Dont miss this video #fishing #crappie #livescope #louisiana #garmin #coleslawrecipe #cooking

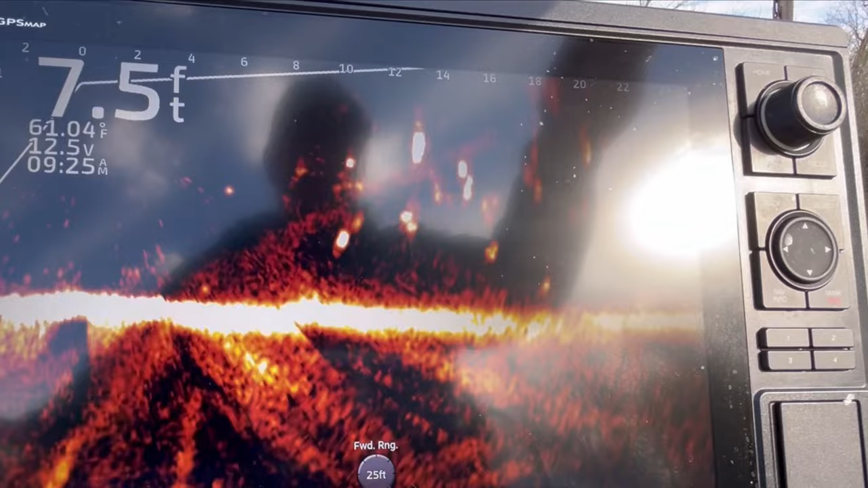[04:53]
On screen: depth 7.5 ft, water 61.04°F
Little bitty fish. Look at that little old thing right there.
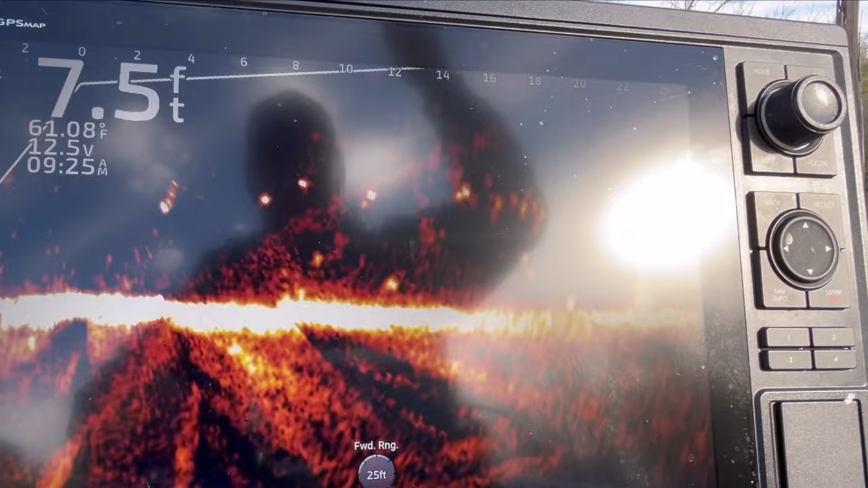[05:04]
On screen: depth 7.5 ft, water 61.08°F
Goodness gracious, that thing ain't big as a... Look at that.
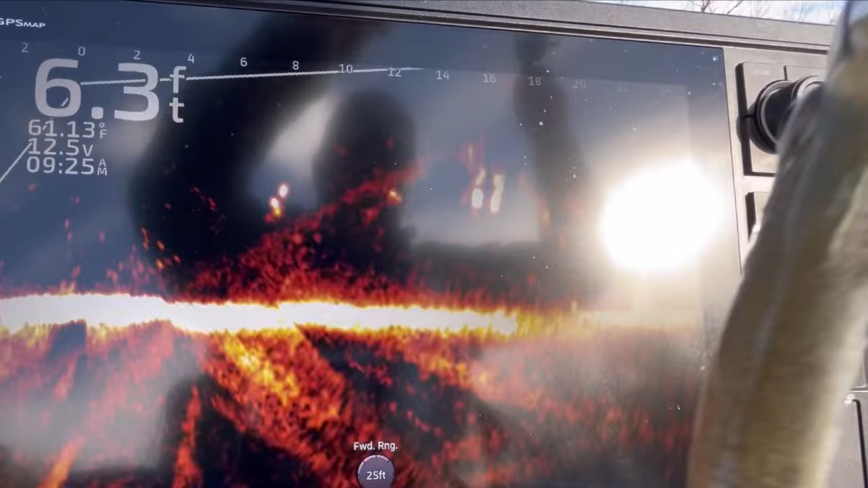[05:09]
On screen: depth 6.3 ft, water 61.13°F
Look at that little thing. It ain't big as a minute. I got first one in the boat.
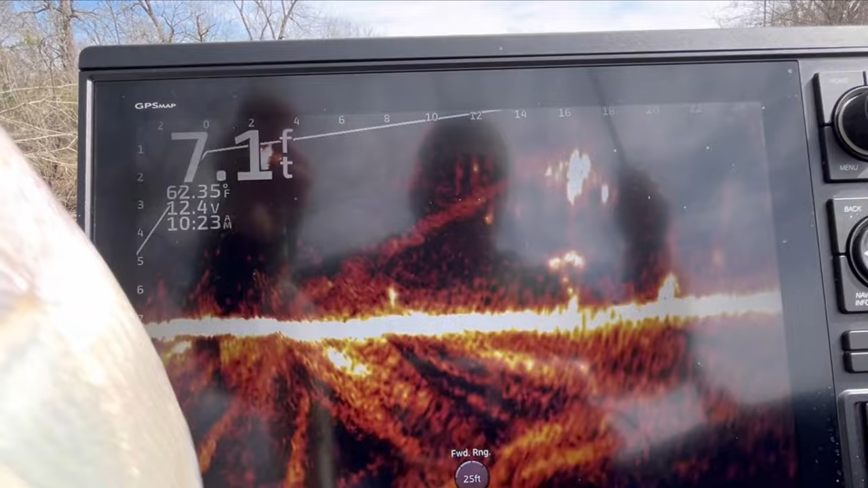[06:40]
On screen: depth 7.1 ft, water 62.35°F
Goo man chew. All right, here we go. I hate to change jig colors, but this jig color just, they just not seeing it in this muddy, muddy water. There he goes.
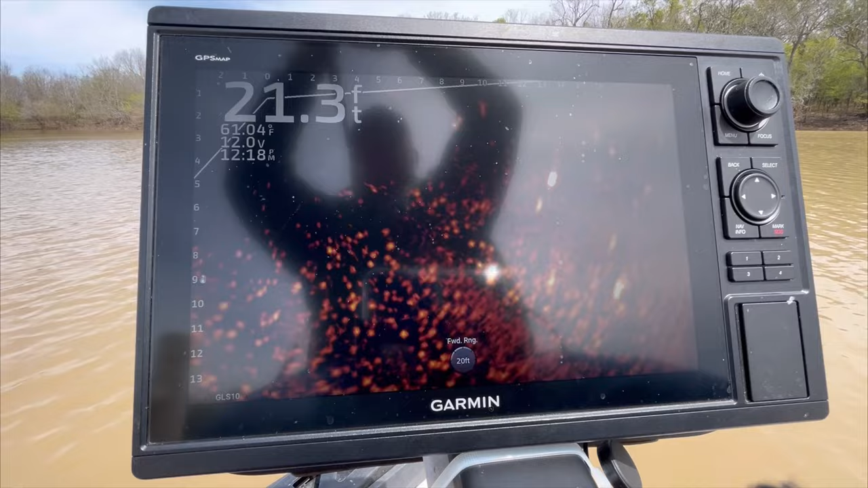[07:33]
On screen: depth 21.3 ft
Ooh, and he swung and he missed it. Ah, he got it that time. He ain't that big. He a little bitty old thing.
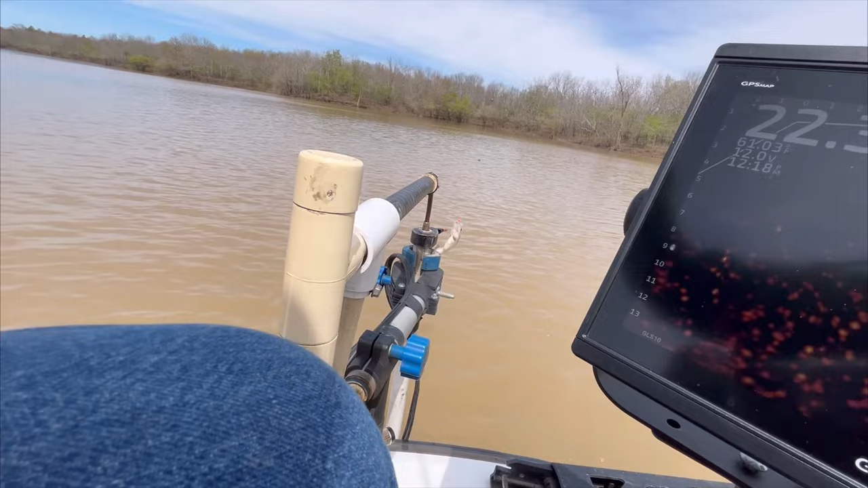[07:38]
He'll make the team today since it's so hard today. Wind's blowing so hard. I think I got too much weight on there. Swinging past him too fast.
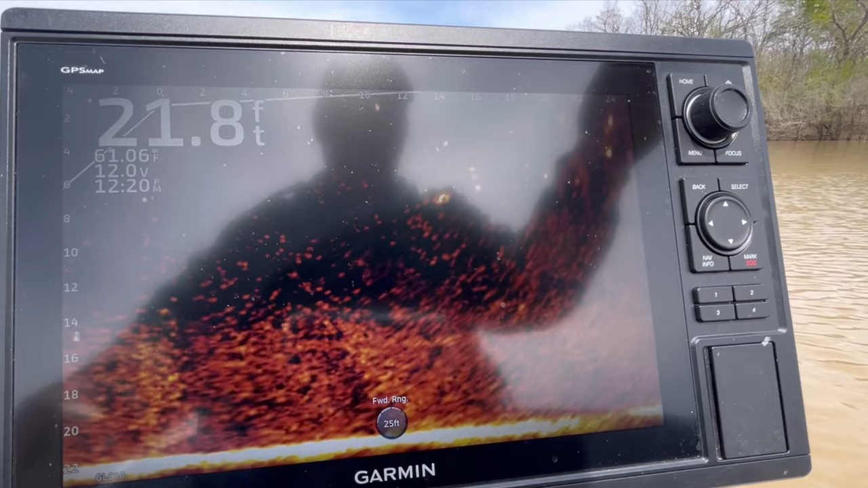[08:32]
On screen: depth 21.8 ft, water 61.06°F
Alright, see if we can get him with this one. He ain't a great big one, but there he goes. Oh, and he got off. Look at him going back down to hide.
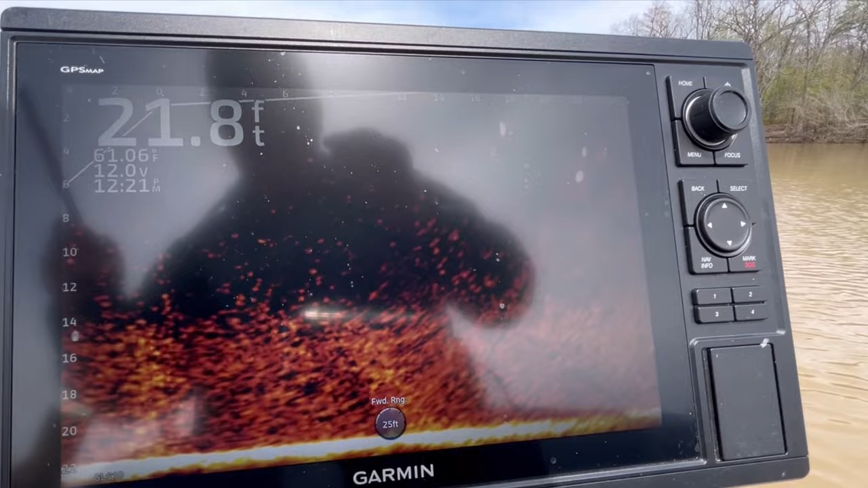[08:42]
On screen: depth 21.8 ft
Yeah, come on in here, boy. Pitch a little cork and jig up there on the bank.
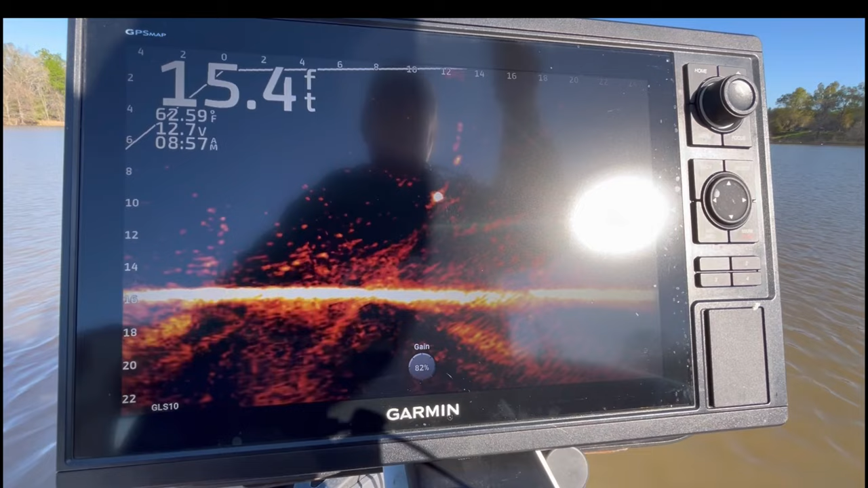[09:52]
On screen: depth 15.4 ft, water 62.59°F
Got my line all tangled up. I'm all bamboozled. There he is. If we hit him again. He didn't miss it that time. He's a little bitty feller, though. That little.
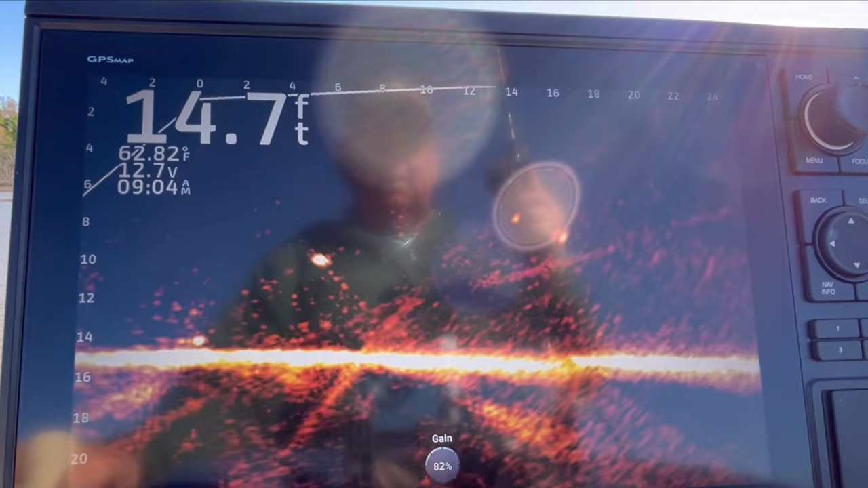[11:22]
On screen: depth 14.7 ft, water 62.82°F
Come on, he sees it. Come on, here he comes. There he goes. He got, oh, and he got off. Golly, that was a good fish, too. Let me go try to catch this other one out here. There.
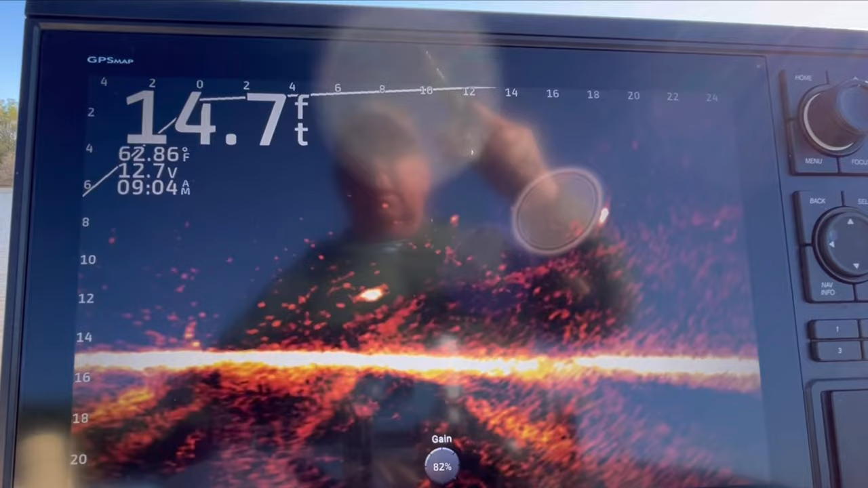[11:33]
On screen: depth 14.7 ft, water 62.86°F
If I drop back down on him and see, he didn't really get a big hook set, but he got enough, I think. He wants to try it again.
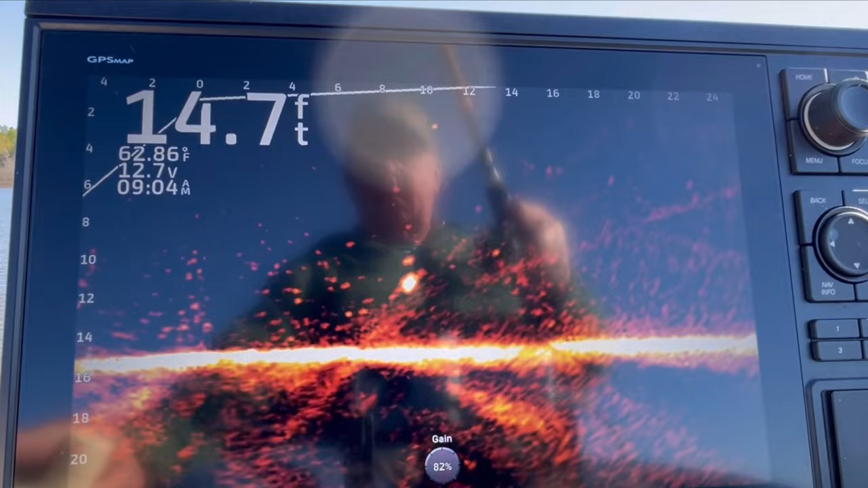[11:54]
On screen: depth 14.7 ft, water 62.86°F
Yeah, he didn't try it too long that time, did he? Nope, nope, nope.